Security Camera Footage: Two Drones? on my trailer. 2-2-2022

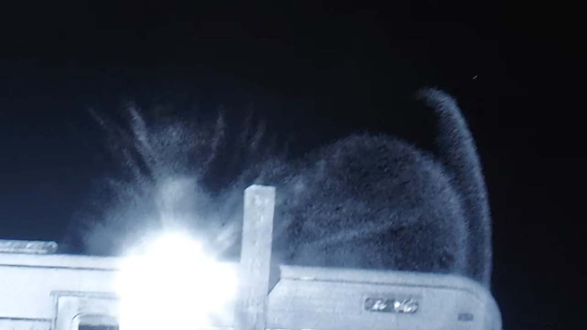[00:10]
has absolutely nothing on it that can cast light. So what's casting these lights? I have no idea.
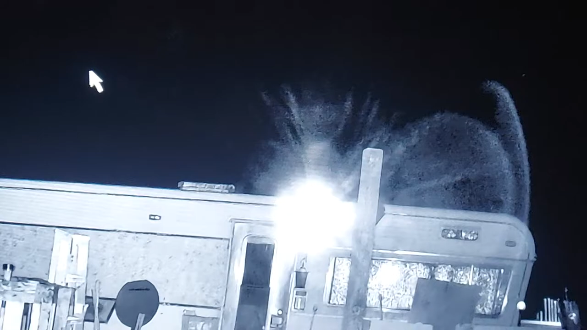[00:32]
And then that flashing light is a drone and then there's a light right there that's a drone.
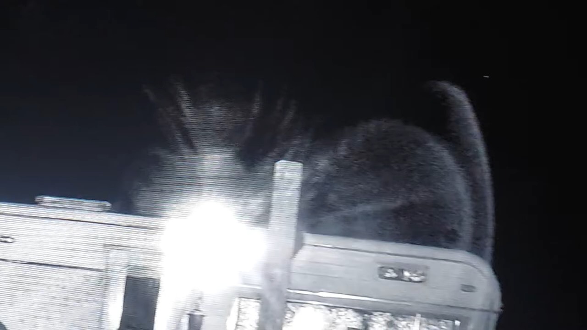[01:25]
But you can see there's two different things up there tonight.